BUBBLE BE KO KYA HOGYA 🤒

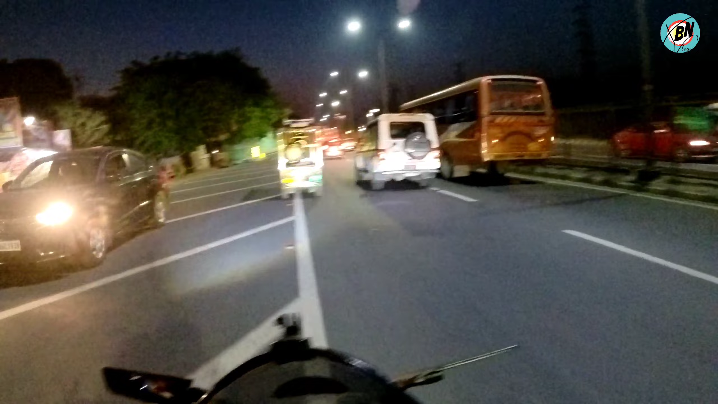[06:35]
मैं यहाँ से लेकर के पूरा ट्रैफिक में जाम में ही फंसा हुआ गया था भाई बहुत बुरी तरीके से।